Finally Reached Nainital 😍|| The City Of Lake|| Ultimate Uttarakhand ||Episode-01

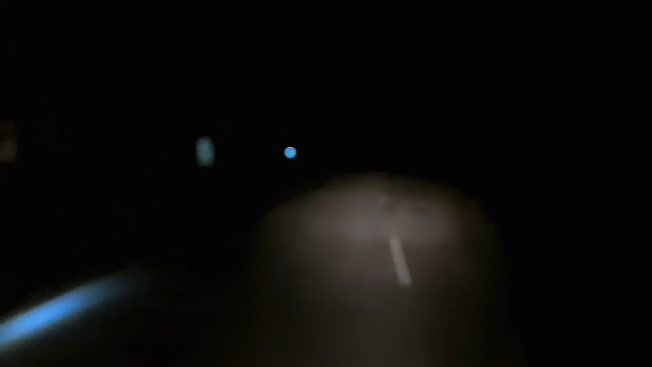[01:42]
बाकी सब आप लोग मस्त है ना, मज़े है ना, बस मज़े करिए, लाइफ इन्जॉय करिए और भाई थोड़ा थोड़ा प्यार देते रहिए, बाकी अपने को कुछ नहीं चाहिए। और लाइट जब अच्छी है, लाइट में बहुत दिक्कत नहीं।
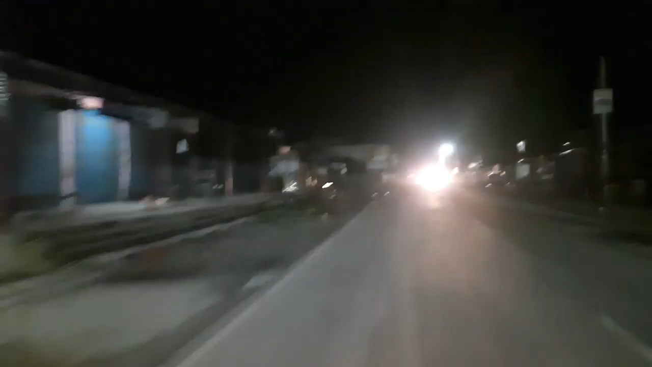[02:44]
ब्रेकर भूल गया भाई, देखो हजूर पर मतलब ब्रेकर भूल गया भाई मैं। चाचा दिक्कत नहीं है ना कोई, बस बढ़िया मजे ना, चिल
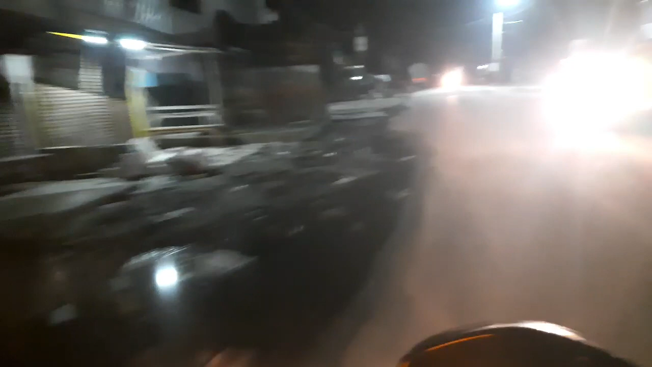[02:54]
यार। देख ये ब्रेकर कितने खतरनाक है ना,